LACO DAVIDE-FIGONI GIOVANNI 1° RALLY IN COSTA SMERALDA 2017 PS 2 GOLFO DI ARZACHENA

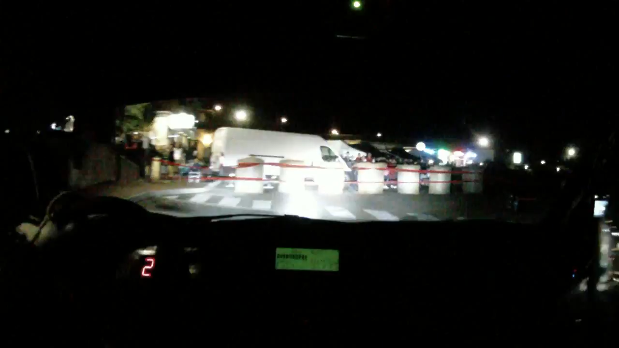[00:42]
In Attenzione Sinistra Destra E Ritarda In fondo Destra 2 Stai largo
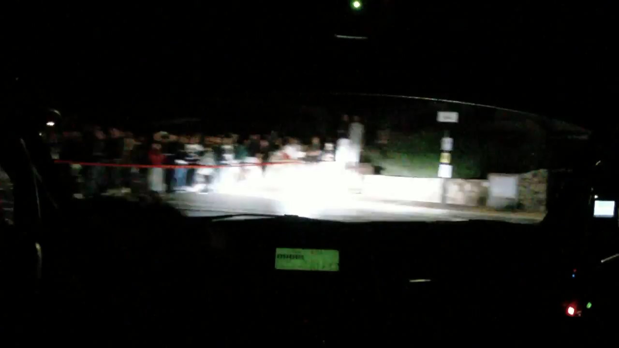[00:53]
Bellissimo 20 In attenzione Piano Sinistra 2 Piano Sinistra 2 Apre 30
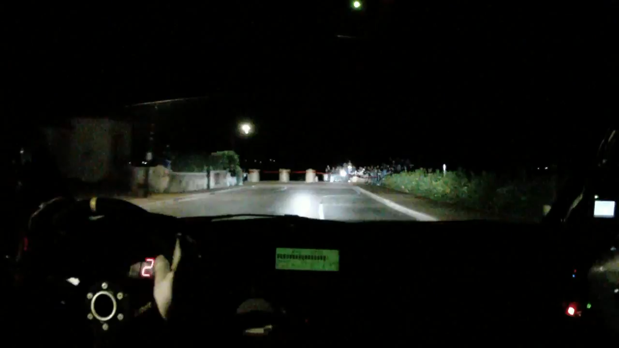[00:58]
In Attenzione Sinistra Per Destra 1 50
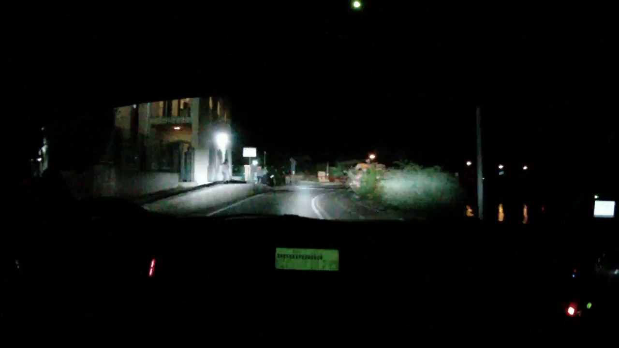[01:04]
50 Stai largo In fondo In fondo Al bidone Stop In sinistra Sinistra Arriva Al bidone
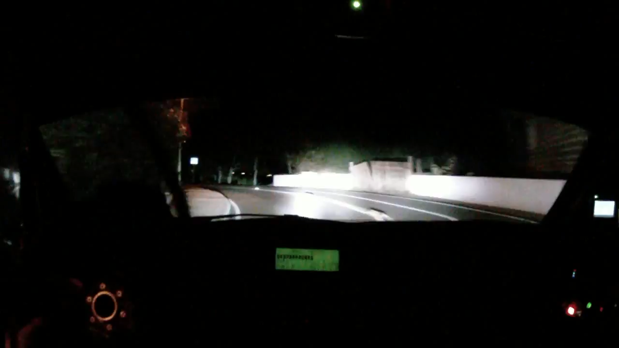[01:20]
Sinistra E Destra Lascia
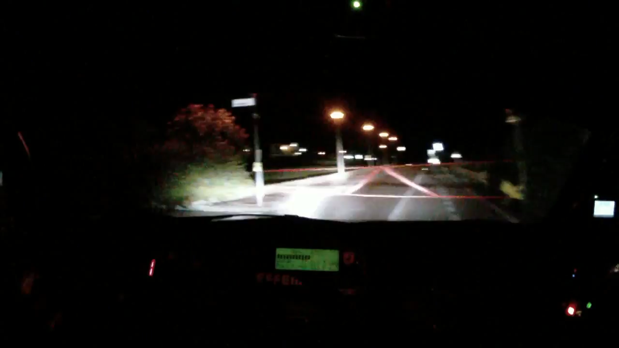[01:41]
Con piano Stai Stai Stai largo Per Stai largo Per destra 2 Larga Con Attenzione Destra 2 Tieni E E Piano Sinistra Sinistra E Sinistra 2 Larga 50 Destri Vai 50 Destri Recuperiamo 50 Destri E Arriva Lo Star Lo Stop E Vai Stop Bravissimo Bravissimo Perfetto